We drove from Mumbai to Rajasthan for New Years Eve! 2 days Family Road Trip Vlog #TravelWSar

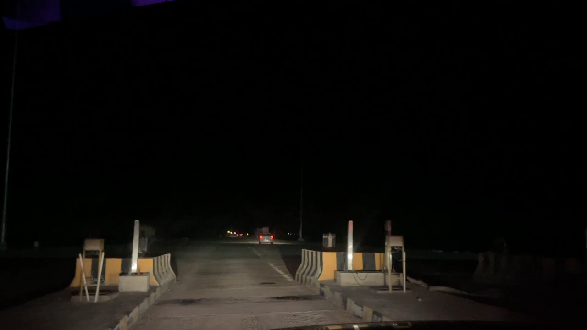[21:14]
पिच डार्क हो गया है, बज रहे हैं रात के
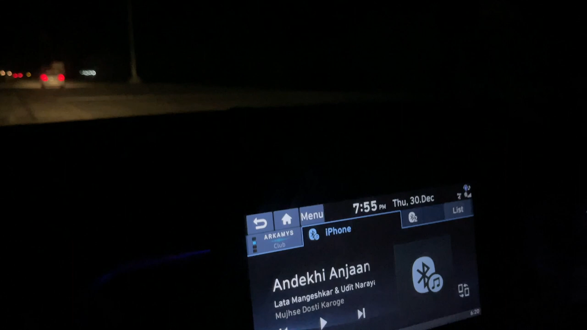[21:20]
7:55 PM जो सुबह से शुरू किया 12 बजे से, अभी 8 बजे गुजरात खत्म हुआ, राजस्थान स्टार्ट.
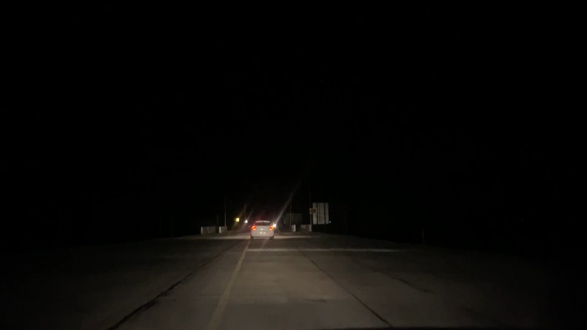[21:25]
रास्ते तो देखो पिच ब्लैक है, यहाँ कुछ भी नहीं दिखता है, खाली सामने वाले की हेडलाइट के हिसाब से चलाने का.